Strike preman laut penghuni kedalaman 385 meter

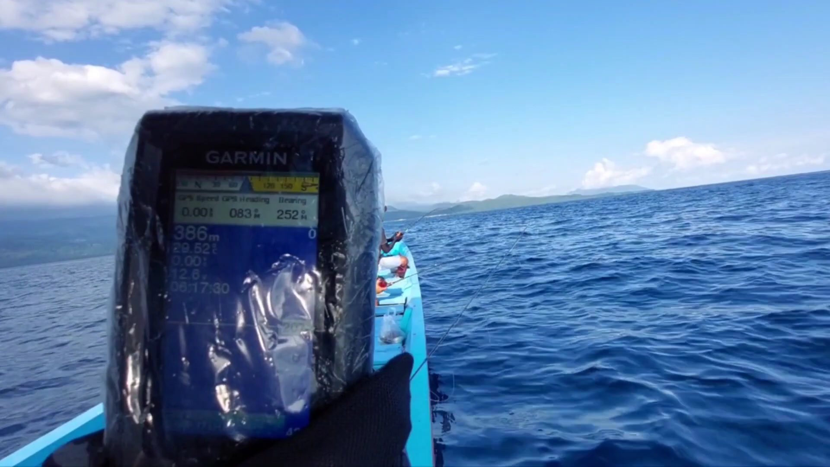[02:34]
Ada sekitar 500. Yang main tarik ikan setengah kilo, guys.
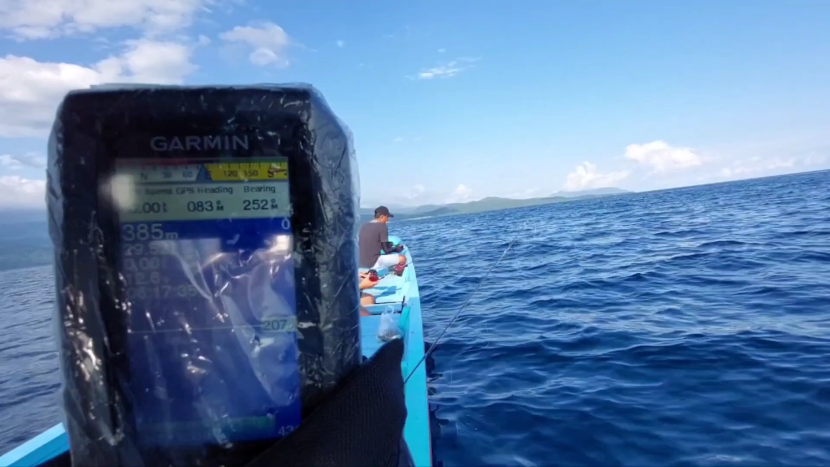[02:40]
Oh, jelas tidak ya? Nah, ini coba kalian lihat.
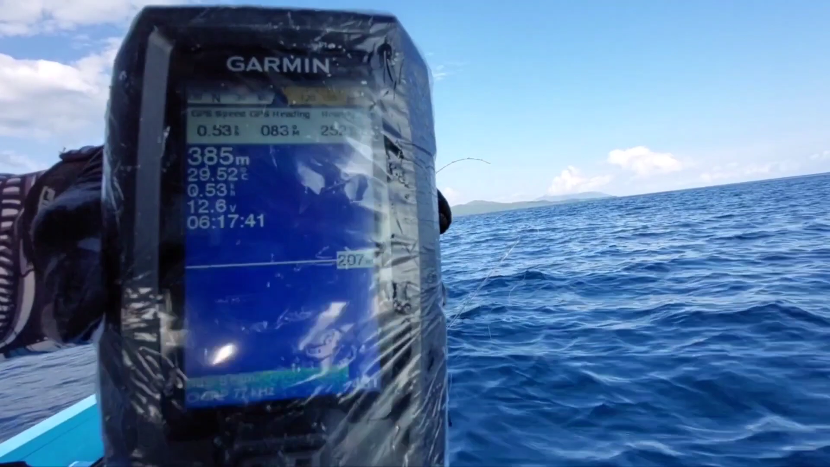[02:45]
On screen: depth 385 m
Nah. 385 itu teman di depan lagi posisi strike.